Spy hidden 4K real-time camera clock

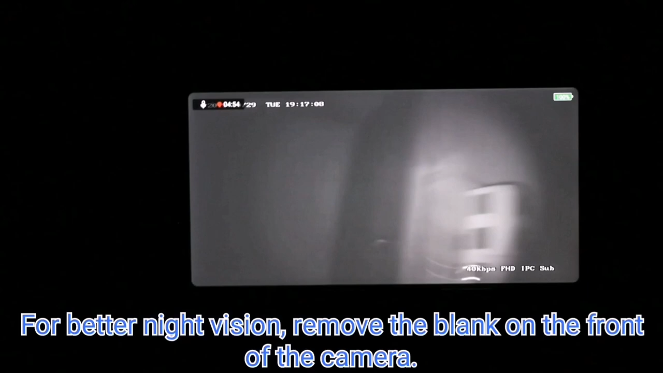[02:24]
remove the blank on the front of the camera if the IR
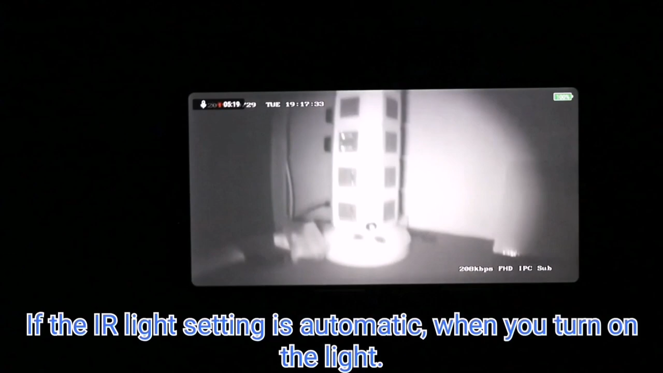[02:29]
light setting is automatic when you turn on the light the infrared light turns off